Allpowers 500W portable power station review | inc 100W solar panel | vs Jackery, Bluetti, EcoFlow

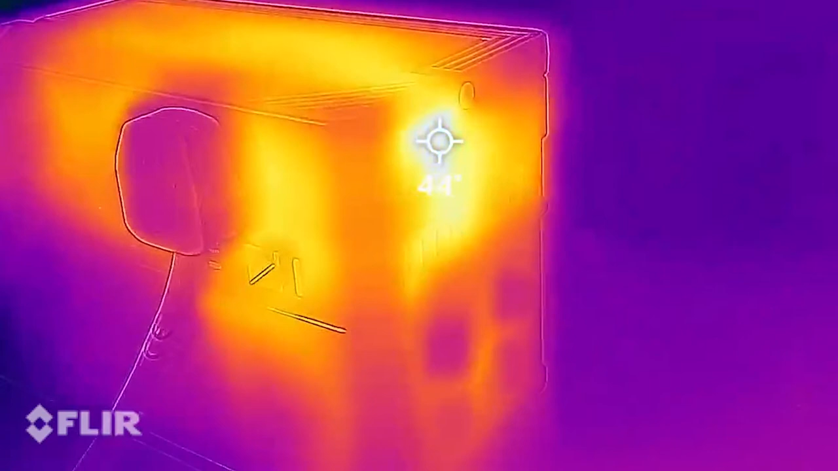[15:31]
The power station didn't get too hot in my testing even under a heavy load.
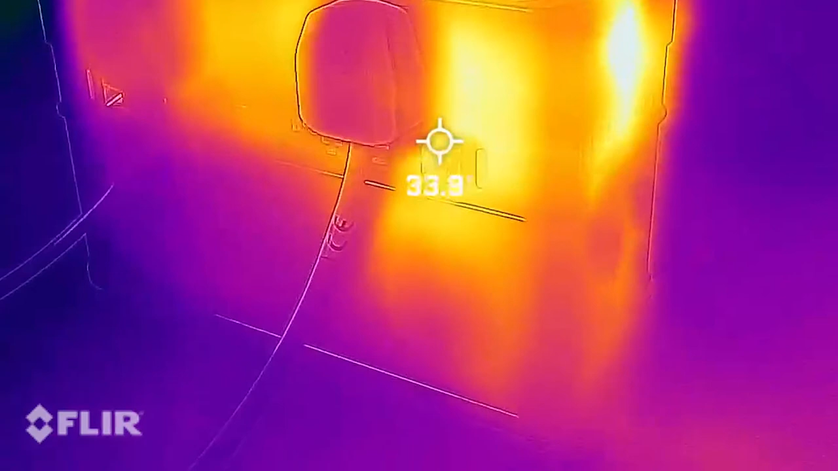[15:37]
At close to its maximum output for 20 minutes or so, the hottest it got in certain areas was a warm to the touch approximately 40 degrees centigrade measuring with a FLIR thermal imaging camera.
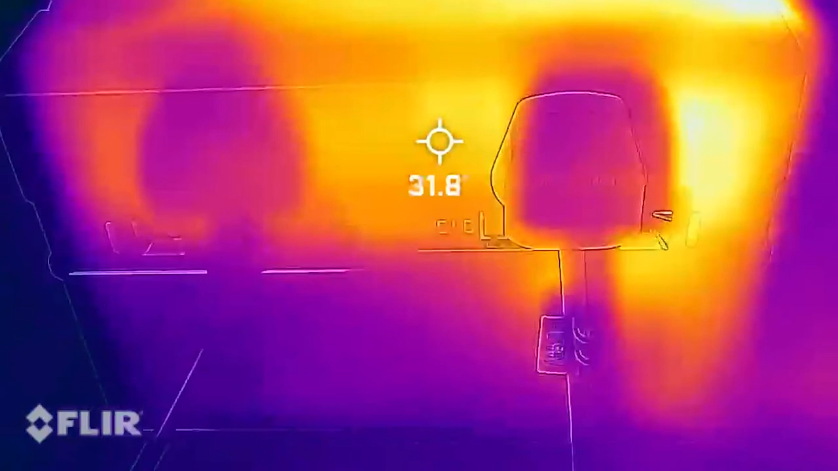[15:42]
The AC charger got similarly warm to the touch too, charging it its full 100W output.
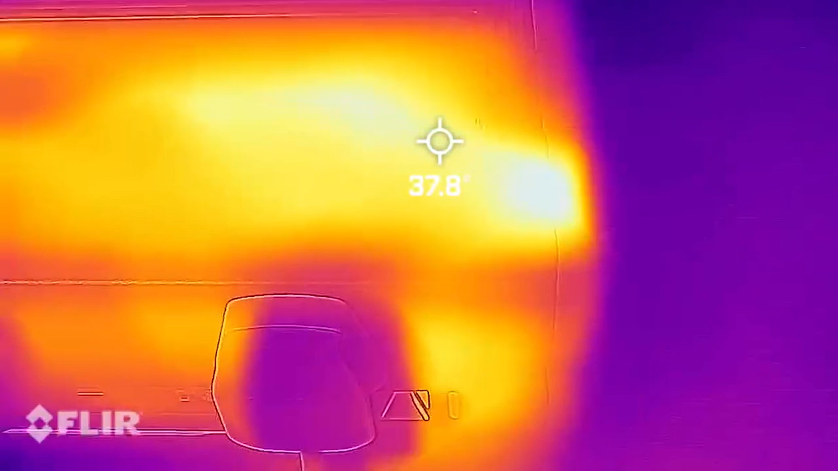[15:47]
When you turn the AC on, the cooling fan comes on briefly and then turns off.